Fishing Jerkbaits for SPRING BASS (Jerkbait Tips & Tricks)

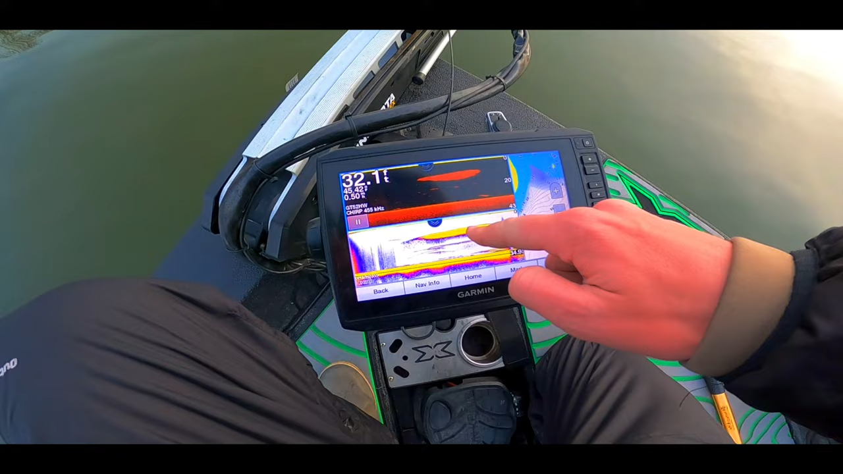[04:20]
That is what you want to see. Oh, I'm getting excited now. Just starting off on this main lake point, hoping that the fish are pushing some bait up here.
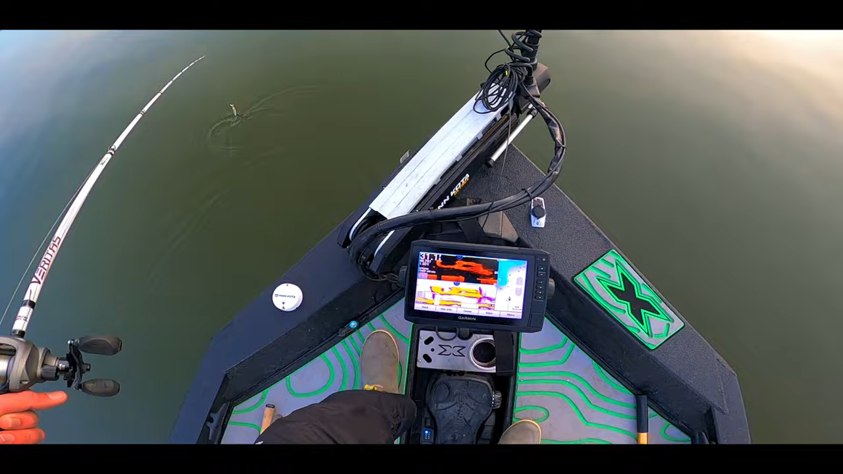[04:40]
Y'all, the fish finder keeps, these schools of bait are so big that the fish finder keeps thinking that it's bottom and it keeps adjusting. Like, you see how that was just adjusted? Like, I have it on auto. And so it adjusts because that, look, there's a fish right there eating.
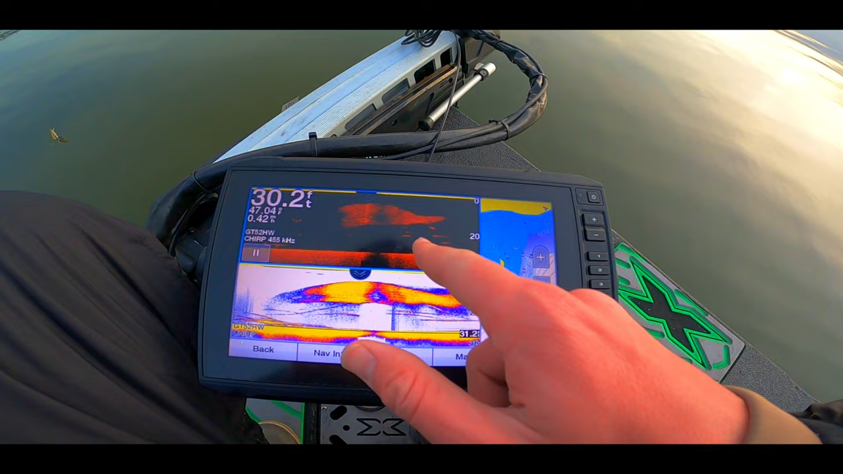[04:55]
On screen: depth 30.2 ft
That fish is currently eating the bait right now.
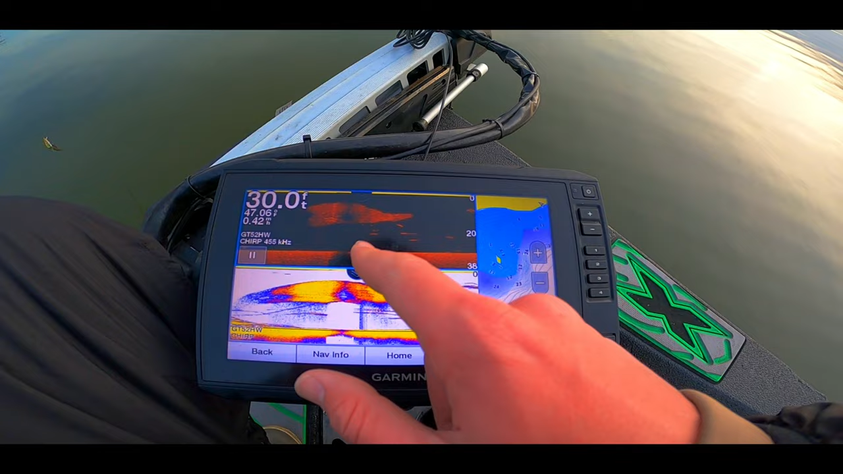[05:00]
On screen: depth 30.0 ft
He probably already ate some and he's swallowing it right now. Gonna start with some longer pauses on the jerk bait.